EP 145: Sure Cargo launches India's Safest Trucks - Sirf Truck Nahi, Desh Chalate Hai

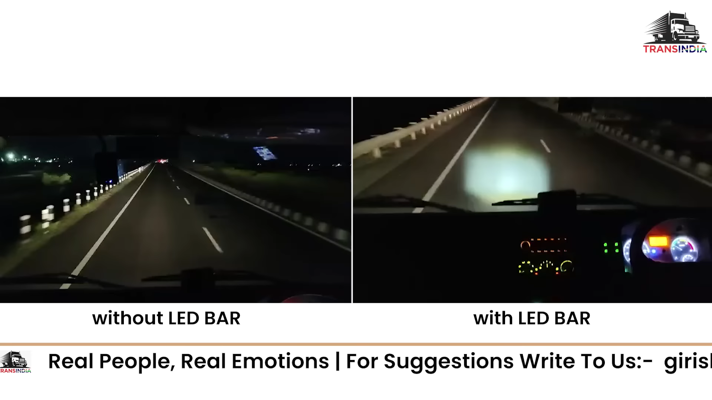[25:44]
So this LED bar was kind of a thing that came to us because I had done two Namaste India trips, and in the trips what I figured out was that the
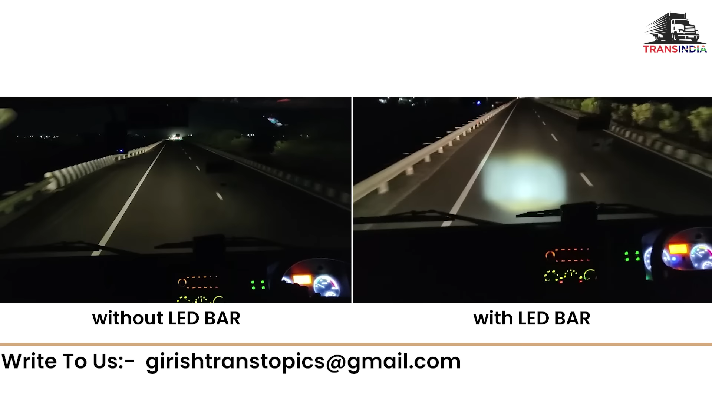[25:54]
problem in the night driving is that many times there's a certain stone or something which is on the road, you can't see it, and by the time you see it, it's too late.